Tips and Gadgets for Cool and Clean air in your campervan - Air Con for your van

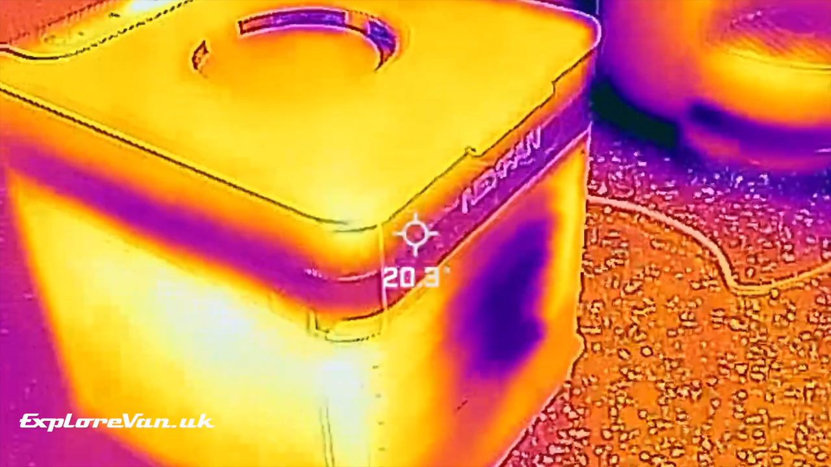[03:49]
As you can see here on the thermal imaging you can see that the evaporation and the addition of the water vapor does cool the air slightly.
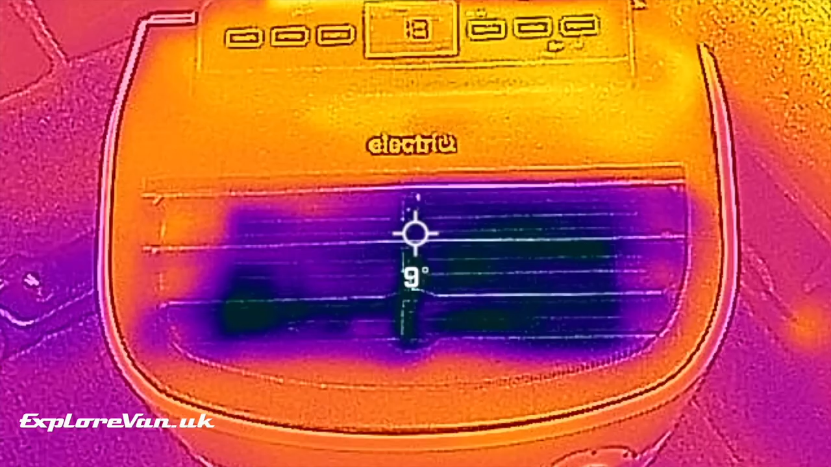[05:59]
As you can see on the thermal imaging it is very cold
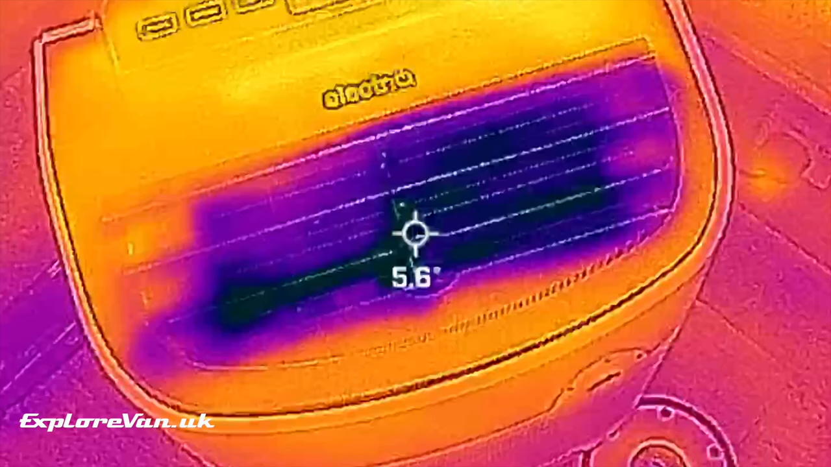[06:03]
and the fan is quite powerful filling the van with that cold air.
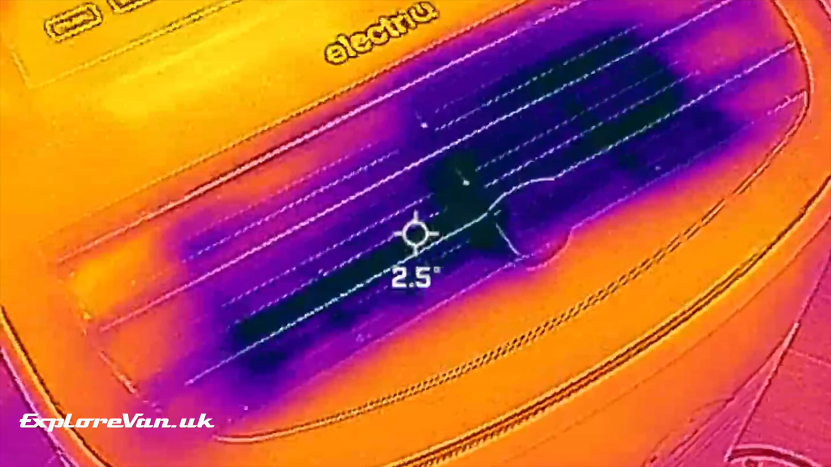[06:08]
It's rated at 9000 BTUs and that uses about a kilowatt of power.